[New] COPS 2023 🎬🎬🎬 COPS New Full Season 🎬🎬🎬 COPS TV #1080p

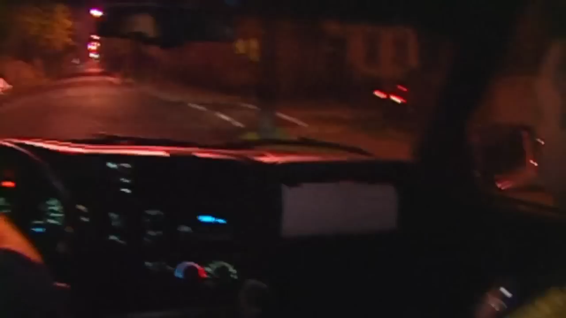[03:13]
Right off on the right over here. Hold on, we gotta push him down. Stop.